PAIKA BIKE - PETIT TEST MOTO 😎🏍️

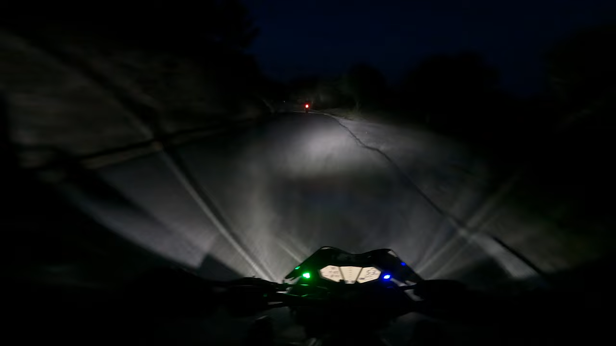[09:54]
Bon ben là du coup il n'y a plus de soleil hein. Ouais, comme tu peux le voir, on est un petit peu dans la nuit hein. Ouais, c'était beau, c'était très très beau. Après lui aussi il a l'iPhone 14, 15 plus mes couilles là, je sais pas quoi là, le dernier là, c'est plus un téléphone, c'est un appareil photo le truc, tu peux filmer Saturne carrément.
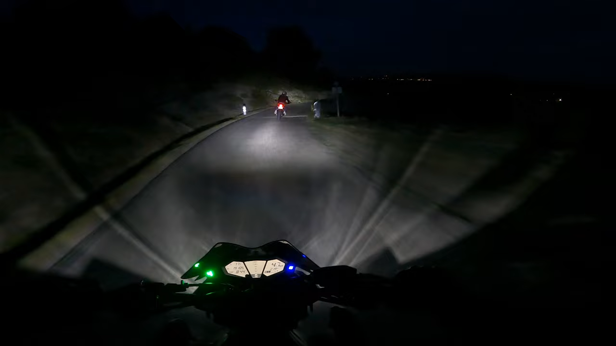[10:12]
Franchement, qualité de ouf. Ouais, j'y vois rien gros. Je crois qu'il était en plein phare là, c'est pas possible.